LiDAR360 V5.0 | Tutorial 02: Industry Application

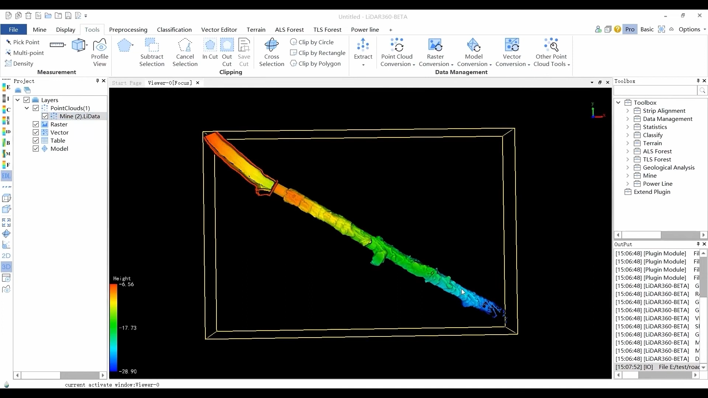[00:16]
The Extract Tunnel Points tool generates the center axis by
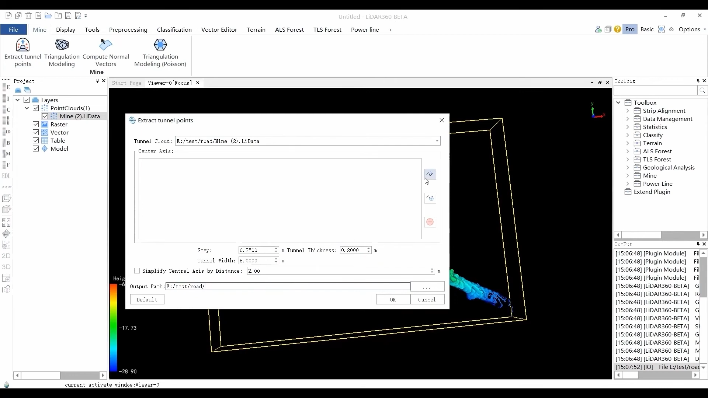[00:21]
importing from files or manually drawing and then remove the noise inside the tunnel along the center axis and generate a new file.
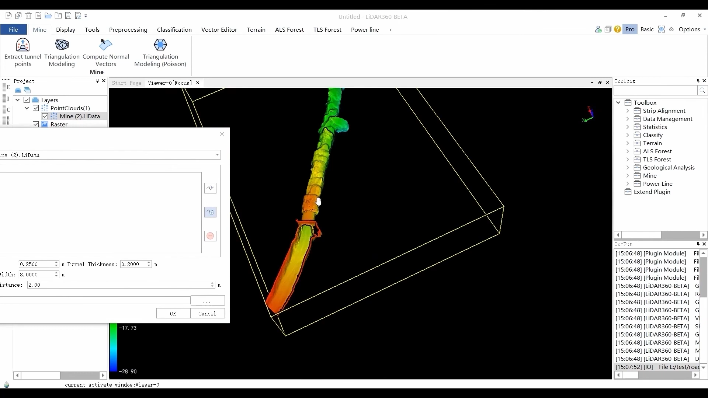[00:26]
Click the Manual Drawing button to draw a polyline with the left mouse button and double click to end the drawing.
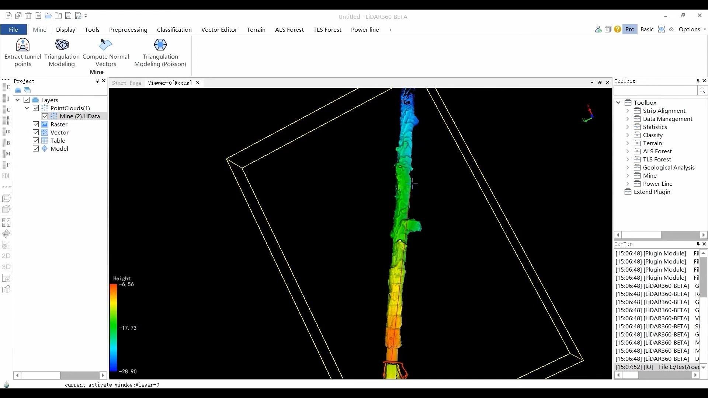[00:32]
The tunnel is longitudinally sectioned along the center axis.
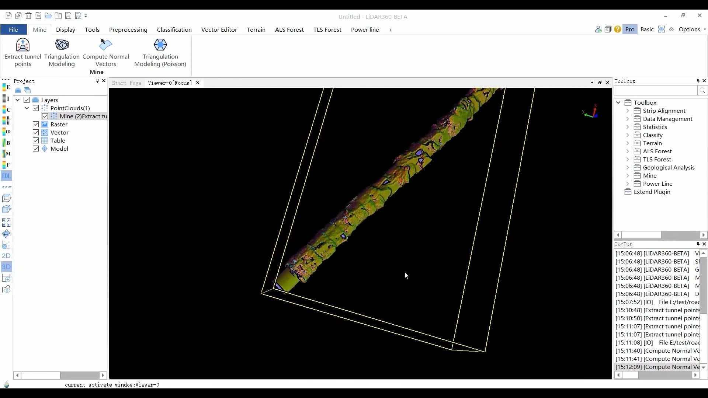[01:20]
To do this, right click on the point cloud file, go to View Mode, and click on Display Additional Attributes by RGB. You can then tell whether the normal calculation is
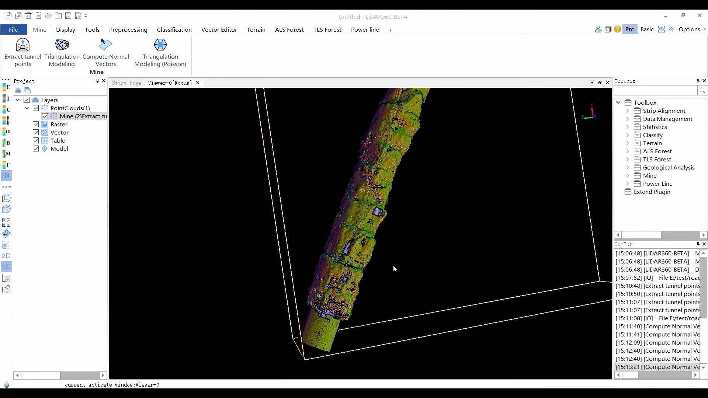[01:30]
reasonable by observing the color and consistency of the normals. You may recalculate normals if the color looks inconsistent and colorize the point cloud again afterward.
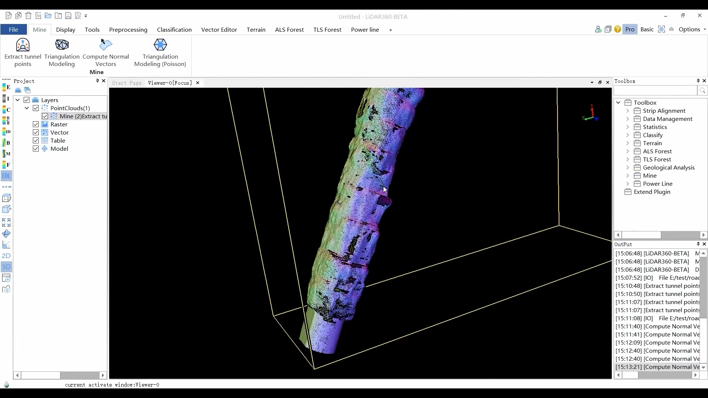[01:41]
Poison modeling generates 3D model files in OBJ format.
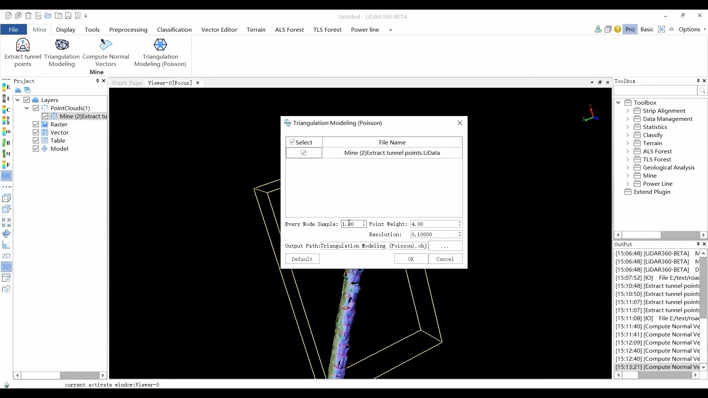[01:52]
The point cloud must be processed with Compute Normal Vectors. Every node sample defines the minimum number of points retained in each node. Reconstruction is mainly used to weaken the influence of noise on the reconstruction result.
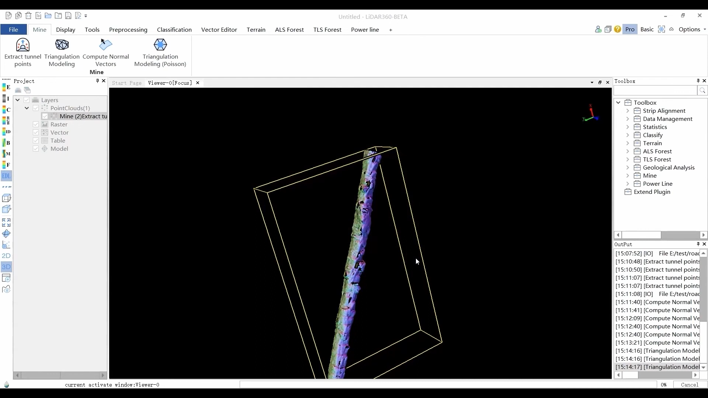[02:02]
The larger the weight value, the closer the reconstructed implicit triangulation surface is to the original point cloud resolution of the reconstructed implicit triangulation surface.
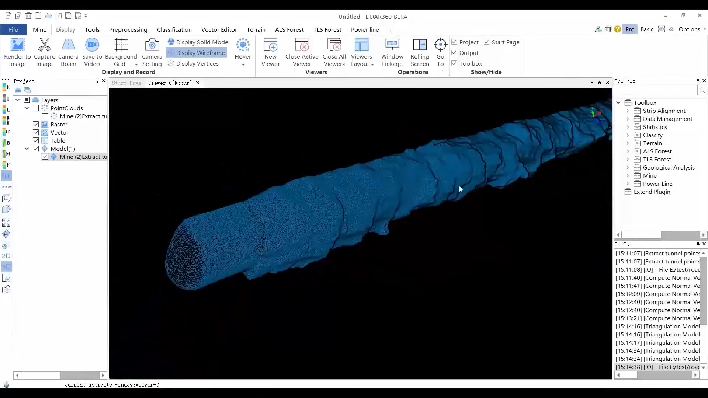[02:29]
The power line module is used for processing and analysis of power line point cloud, including settings, marked tower, classified dangerous point detection, and cleared danger points.
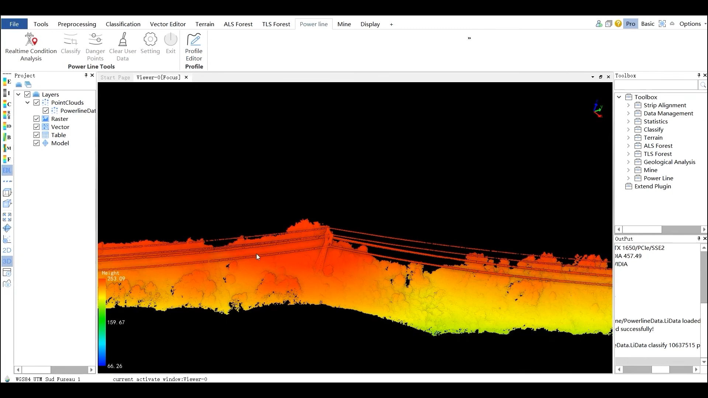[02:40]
Click on the real-time condition analysis button and the settings window will pop up automatically. After clicking in the point cloud data and choosing the tower type,
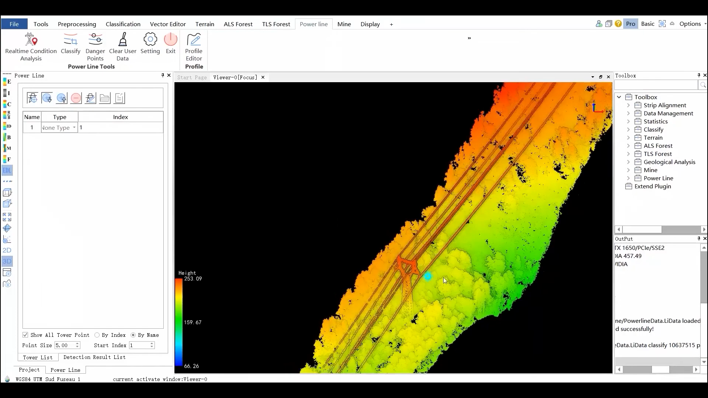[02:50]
the user can save the result into a tower file.
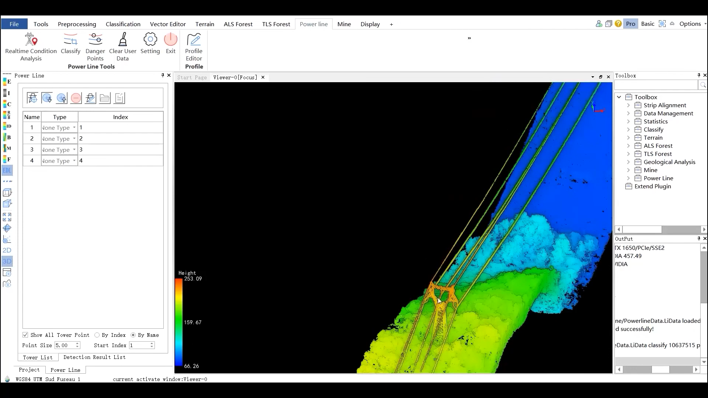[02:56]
After adding the position information of the tower, the software will automatically generate the index and name information of the tower.
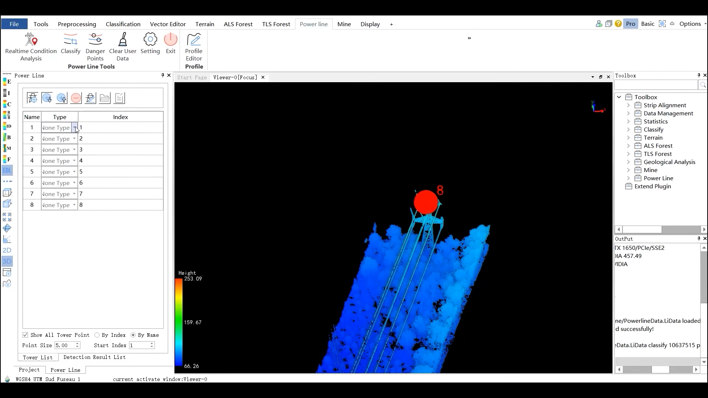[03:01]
Index is a number starting from the starting value and incrementing by 1.
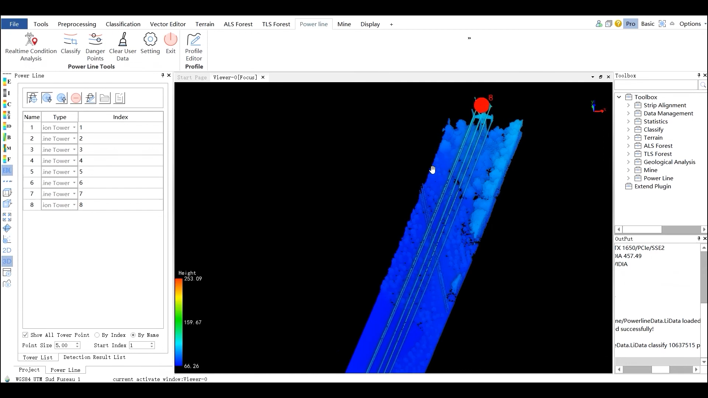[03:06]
Tower type includes non-tension tower and straight line tower. Double-click the row for each tower to jump to that tower in the display window.
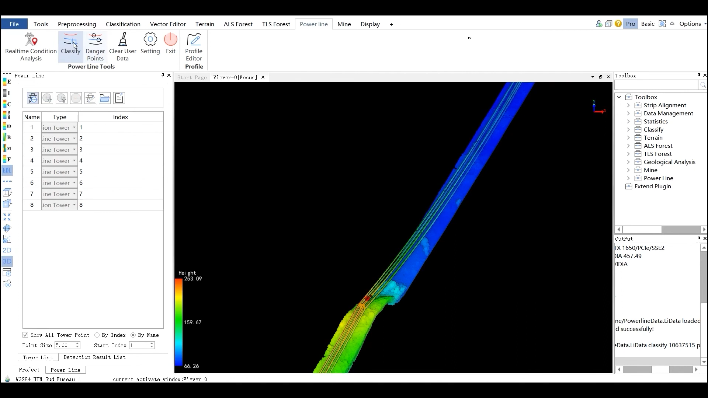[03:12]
The Classify tool can be used to classify the point cloud into transmission tower, power line, ground points, noise, and other selected classes.
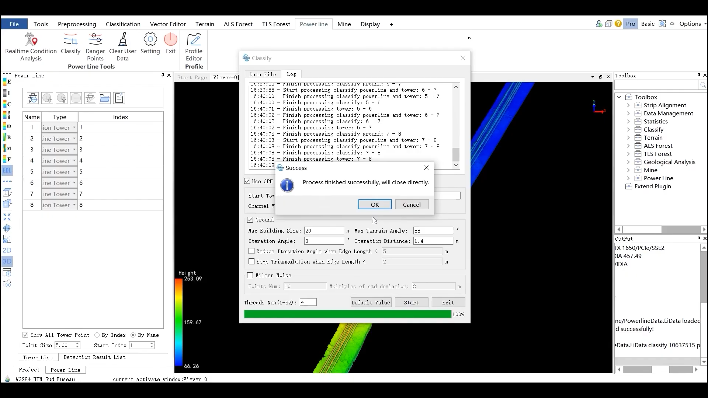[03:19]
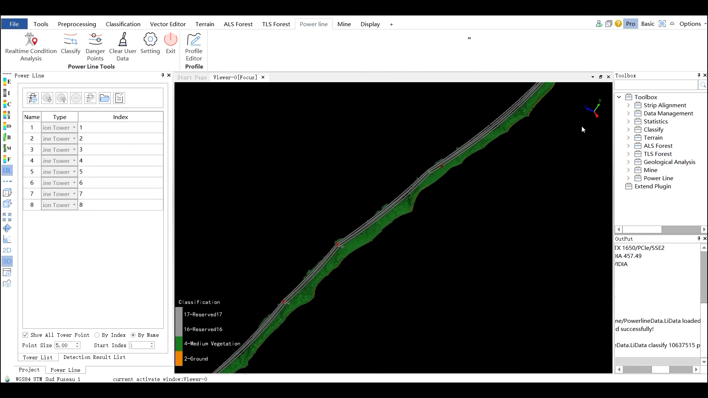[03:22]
This function can process multiple data simultaneously and perform segmentation classification and noise removal in one step. The Detect Danger Points tool can be used to batch process the point
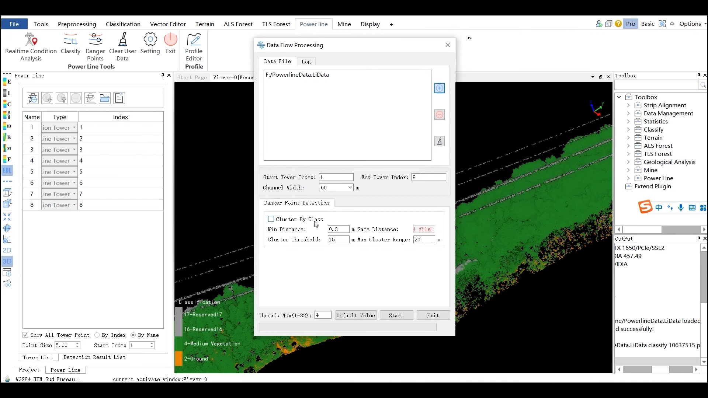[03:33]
cloud file to generate the dangerous points image and reports based on the tower file. Please refer to the user manual for parameter settings.